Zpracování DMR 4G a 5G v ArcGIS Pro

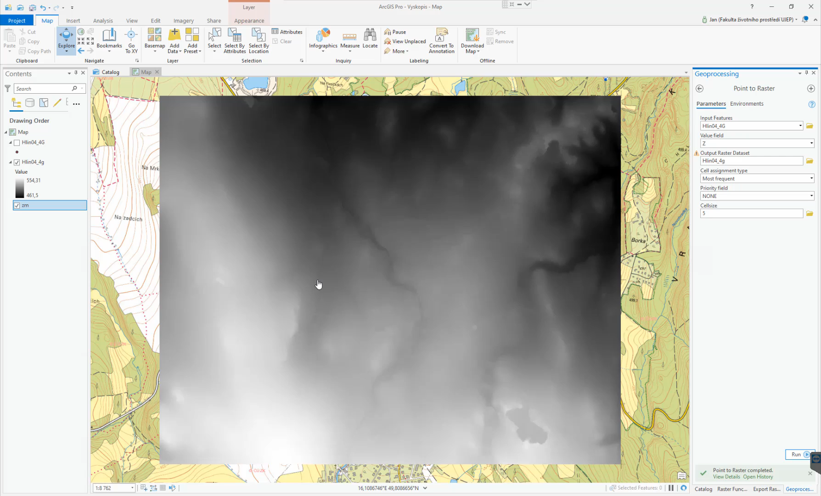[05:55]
Zhruba někdy tady. Jsou to ukázku a data, která poskytuje ČUZK.
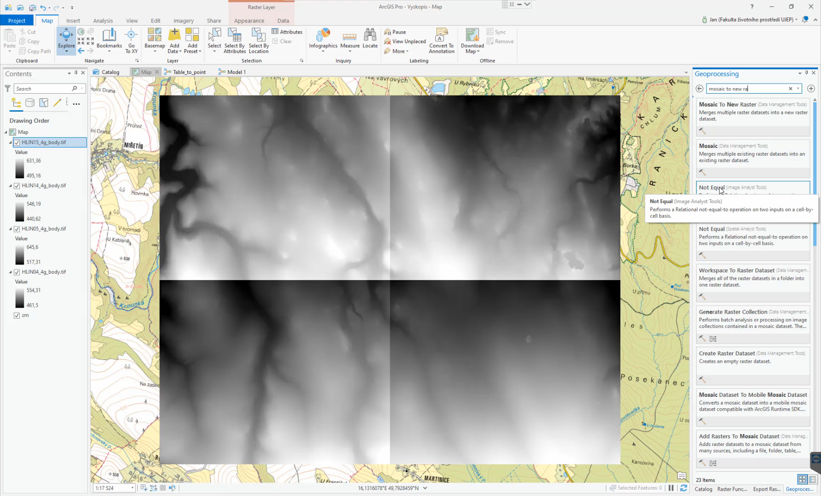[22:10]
Aby jsme spojili, tak na to využijeme funkci, která se jmenuje MoCiteToYou. rastr. Teda přidáme ty naše rastry. To jsou ty naše rastry. Nastavíme si output location.
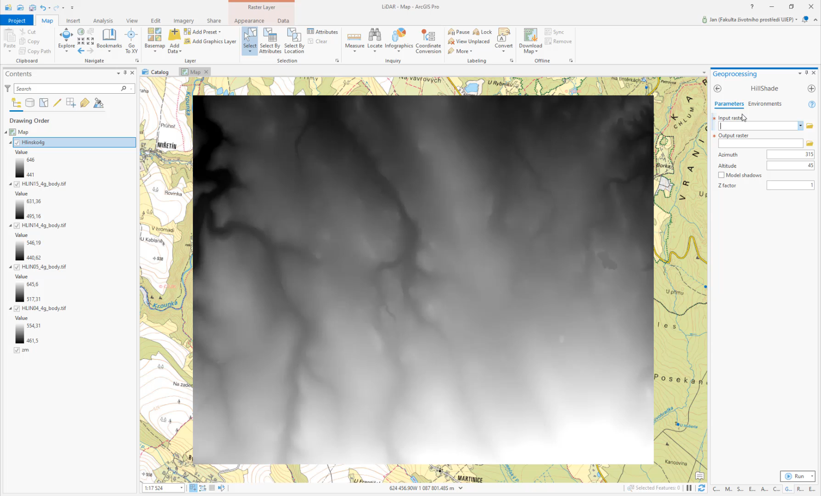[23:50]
Tím, že vždycky ta funkce vynechává jeden řádek a sloupec pixelů kolem dokola. Tak, teďka když použijeme HillShade, hlinsko 4G, Output Raster, a Output Raster, a 4G bude hlinsko stínovaný,
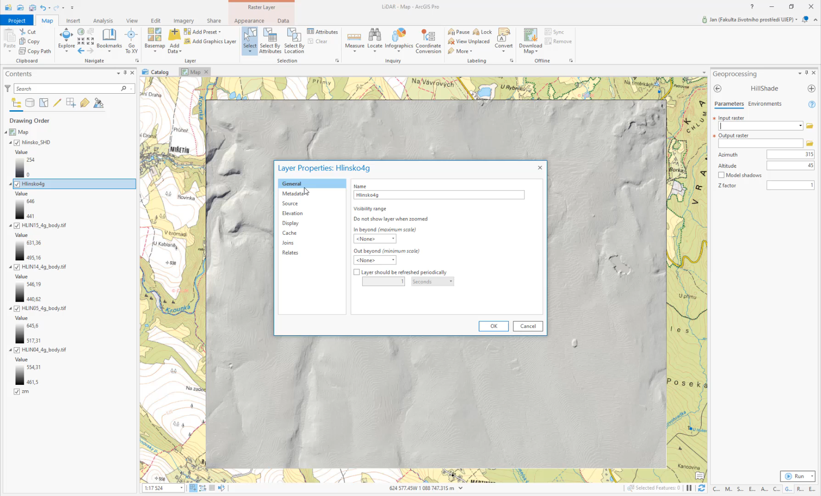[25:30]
se nám to povedlo, ale já mám totiž pocit, jestli je ta nová zrobná tý konverzi. Aha General Metadata Solar Study Raster Information Celcize 5 PxZ 16 metrů, ale to jsou totiž ceny čísla, tady nejsou desetiný ty čísla. Nám byl zřejmě problém v tom, tak to zkusíme ještě jednou. Psyk Back to New Raster a tady se dá někde kouknout historie, že jo.
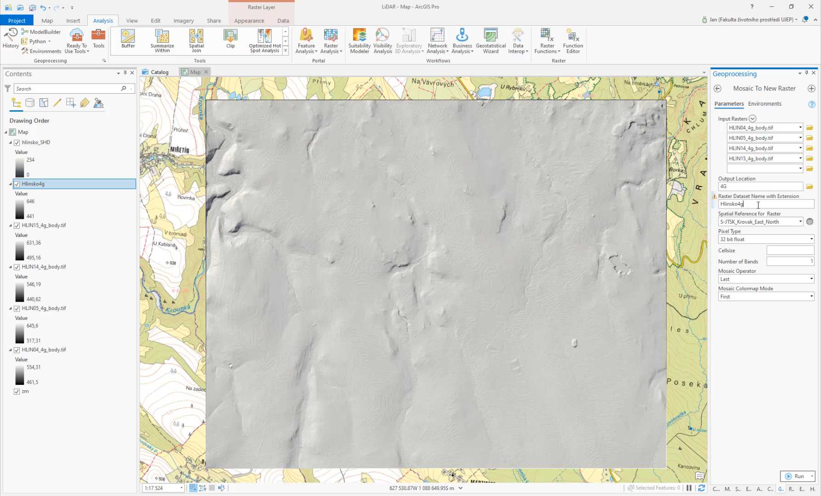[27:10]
ok 32 bit float 4G třeba takhle tak už máme dosvědět dví místa a když uděláme shader
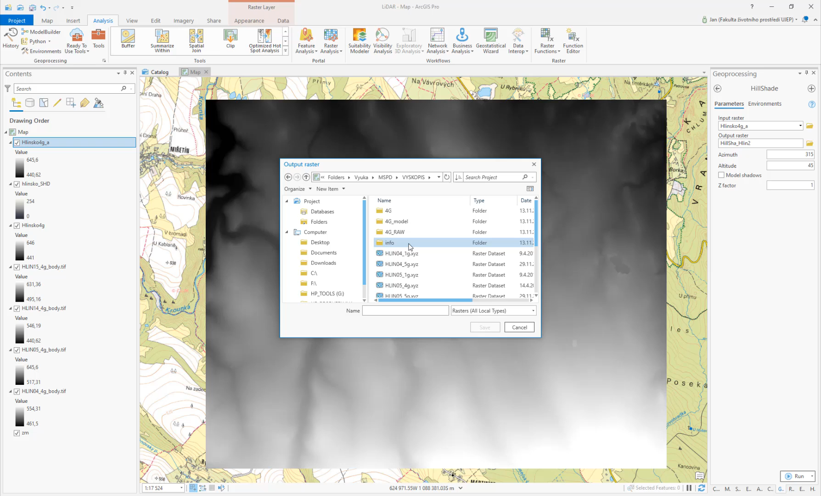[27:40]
tady už to očekávám
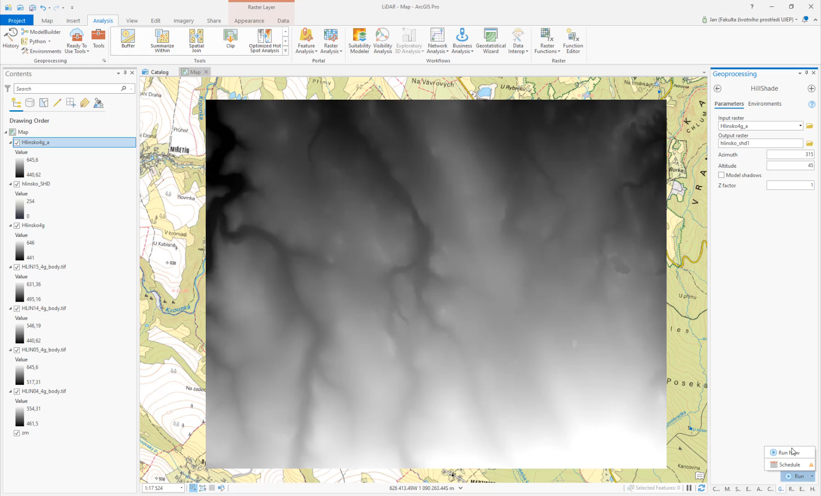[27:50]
bude v pořádku jo, teď už je ten nestínovaný ten je v pořádku tam byl problém v typu toho výstupního rasteru 4G i 5G výškopis je samozřejmě možné načítat i z mapových serverů tohle jsou teda data, která jsme si připravili my nicméně když si připojíme mapový server pokud jsme tak ještě neúčinili tak musíme udělat přidání konexe připojení připojení
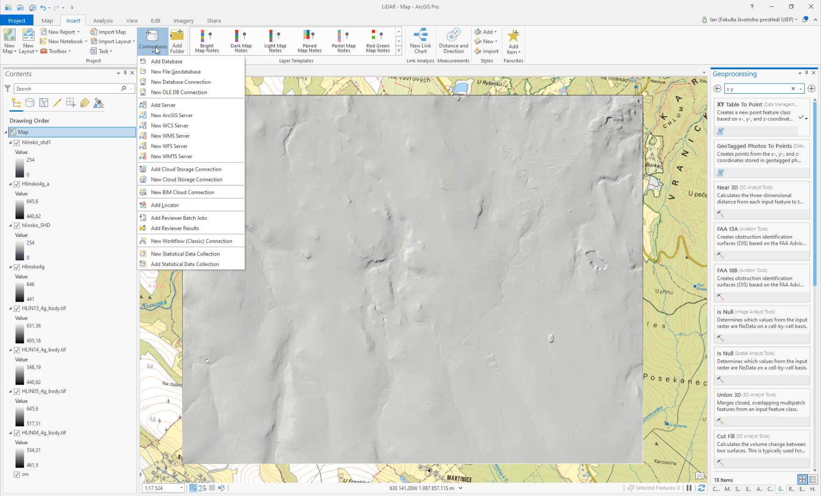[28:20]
připojíme si nový GIS server napíšeme zde a g e s č u z k a c z
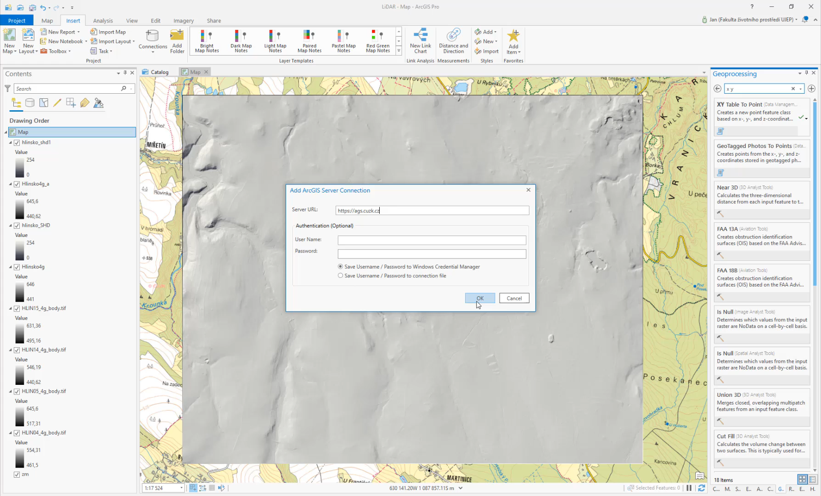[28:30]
aha kromno argis ještě tak připojení se nám přidalo já teďka teda můžu jít do přidat data tady už se mi když se server ukáže argis či uzk.cz a když půjdu do ladesáře 3D
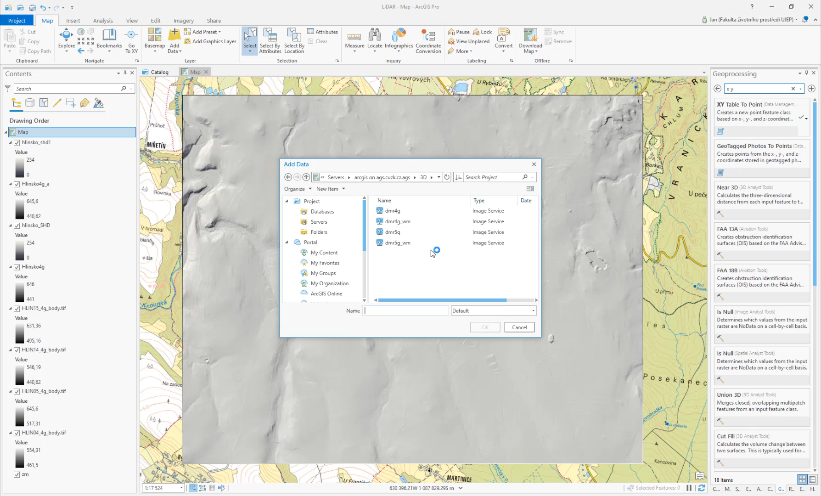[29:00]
tady máme jak 4G tak 5G výškopis já když zkusím teda ten 5G
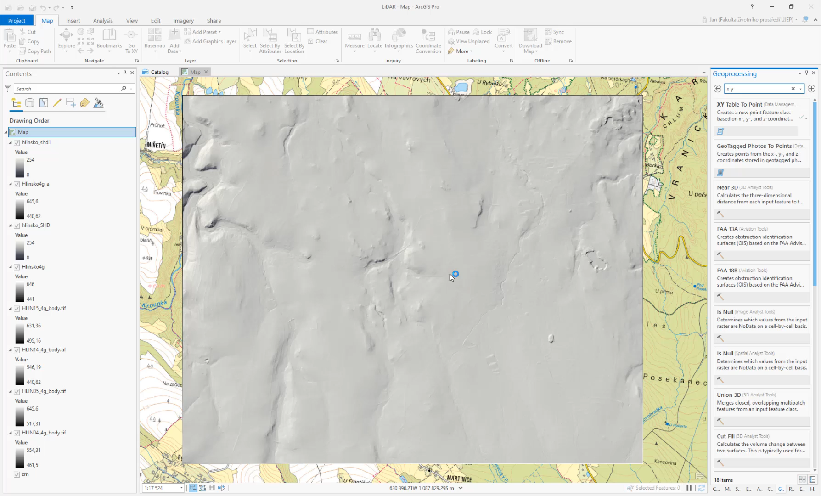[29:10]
tak ten výškopis se mi za chvíličku načte je to teda výškový raster tak já vlastně vidím jenom vlastně tu šedivku ale můžeme zkusit doufám, že se tu povede abych tady neukazoval jestli co nejdou tak já si nastavím v já si nastavím